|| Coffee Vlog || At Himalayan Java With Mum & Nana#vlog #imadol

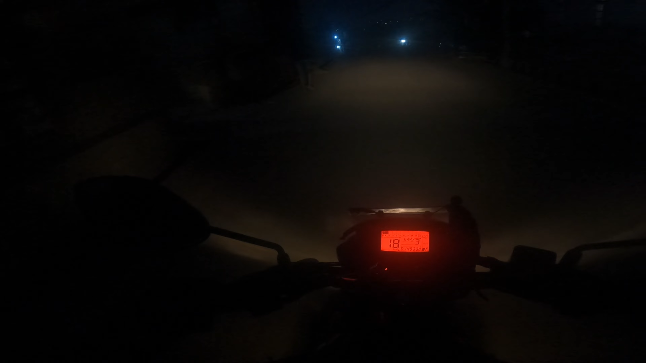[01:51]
बेलुका नाइटको टाइममा चाहिँ कस्तो आउँछ ढोरोबाट मैले सिक्या चाहिँ छैन मेरो साउन्ड पनि कतिको ठुलो आएन किनकि जाडो भएर त्यो ठुलो सोले बोल्नै सकिरहेन क्या बिस्तारै जाने मम्मीलाई पछाडि हालेको नि त अनि कुदाउने कुरा भएन नि त